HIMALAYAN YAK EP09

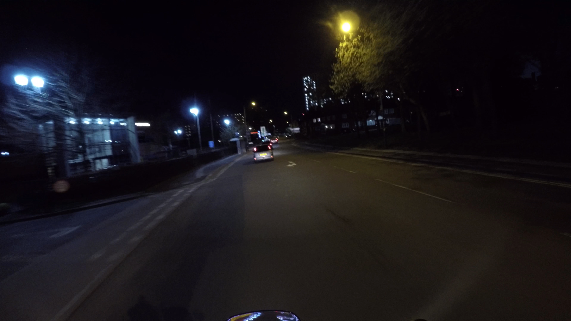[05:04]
Occasionally on this road, there is a bit of road between potholes.
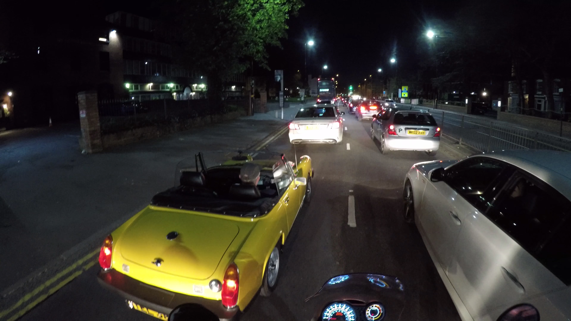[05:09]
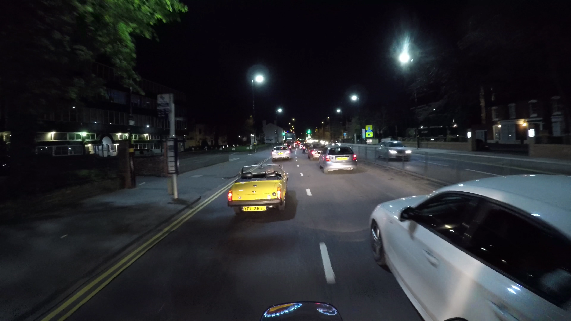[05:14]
Nice to see an MG about. Great one too. Not so pretty perhaps with the pink black bumpers on them, but still nice to see.
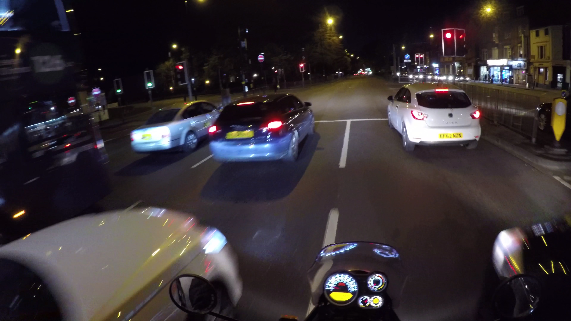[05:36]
Another road that requires the use of the Himalaya.
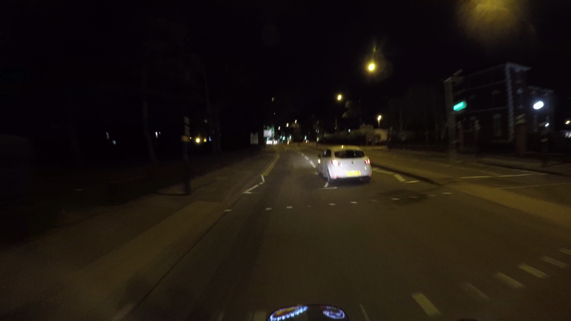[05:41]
I wouldn't say it's pothole. It's just one pothole, about two miles long. Apparently, I've got a service light on.
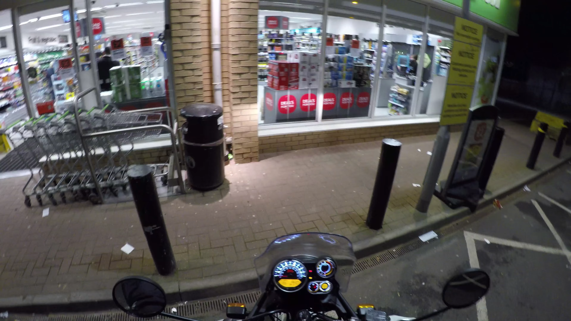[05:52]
The little spanner thing is flashing, I think it's a spanner. Maybe it's because I'm close to the 300, I don't know. I shall have a look in the book later. Funnily enough actually, that test ride one I had on, that had got a spanner flashing at me. I asked about it. I said, oh, we've got to knock that off or something. But that one had done 300, so maybe it is. But there's no obvious fault. There's no engine fault light or anything like that.
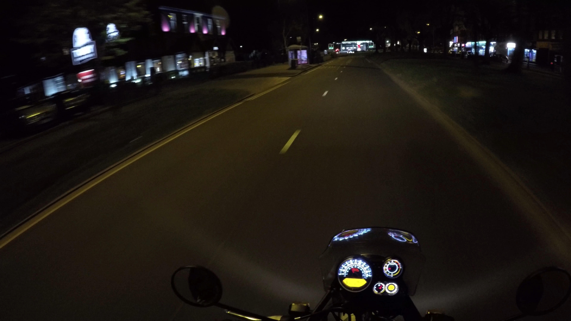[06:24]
It must be just the service interval thingamajig. We do have a goodly amount of engine braking with Webley.
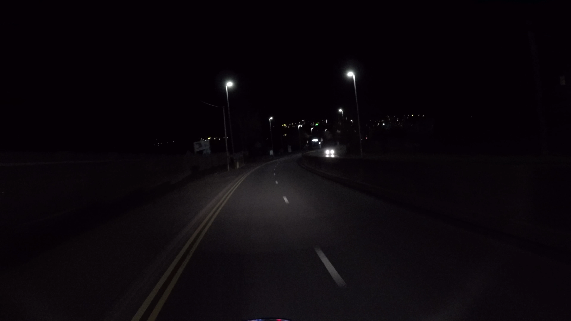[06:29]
It's not quite as much as smelly, but not far off. We're down that hill. No throttle on, holding 40. I'll see you guys next time. Bye. Bye.